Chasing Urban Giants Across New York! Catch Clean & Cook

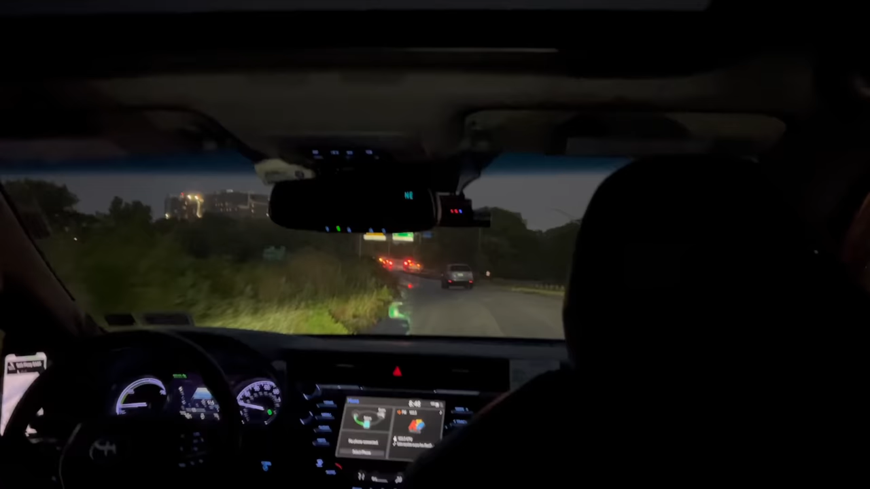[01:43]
Rich and I hopped in an Uber, and we had about an hour ride to Farmingdale, New York,
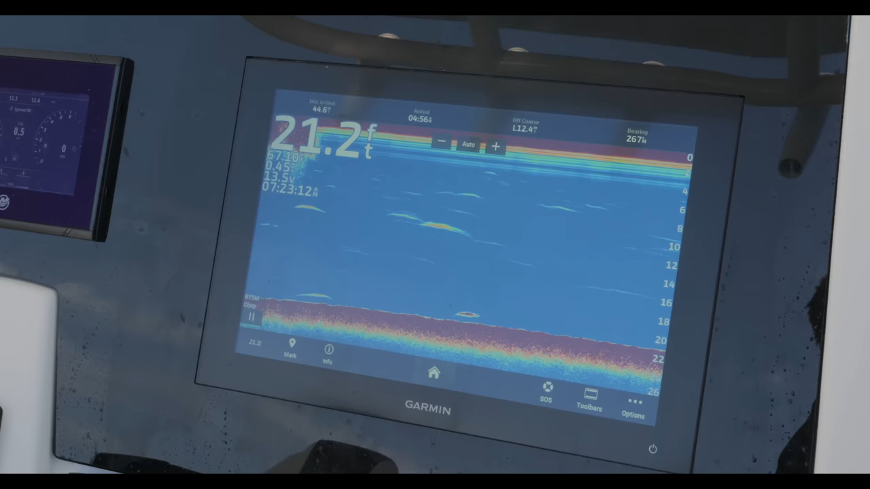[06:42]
On screen: depth 21.2 ft
It seemed like these fish were gonna be there, very similar pattern to what Nate had seen. Yeah.
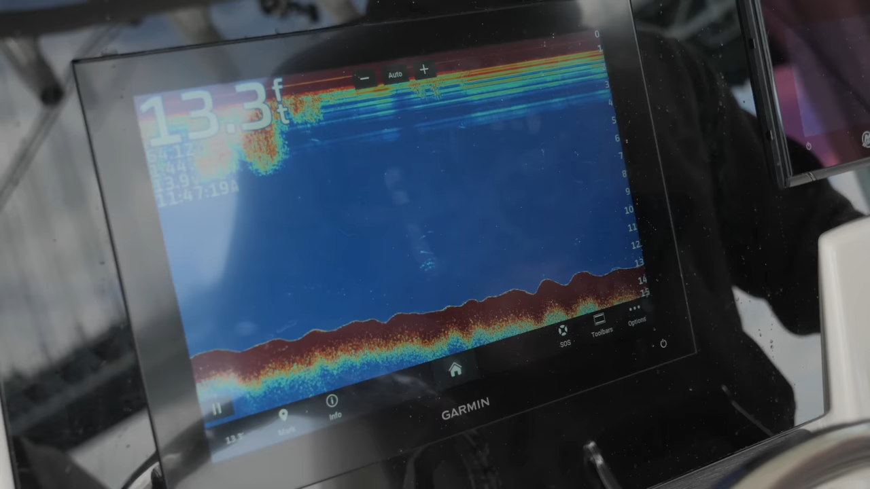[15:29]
On screen: depth 13.3 ft
So the Garmins look really cool. You don't have to stick your hands in the steering wheel to do anything. To touch any buttons.
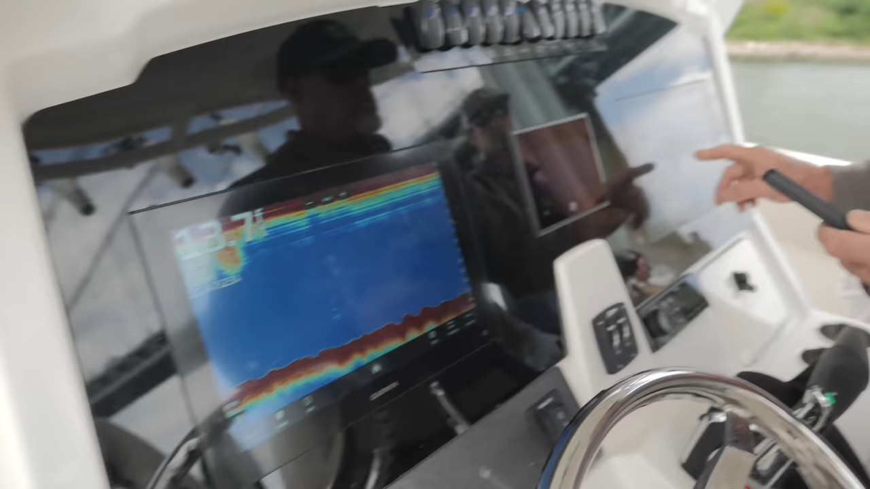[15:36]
So you got all this. Yep. And one nice thing is a safety feature too.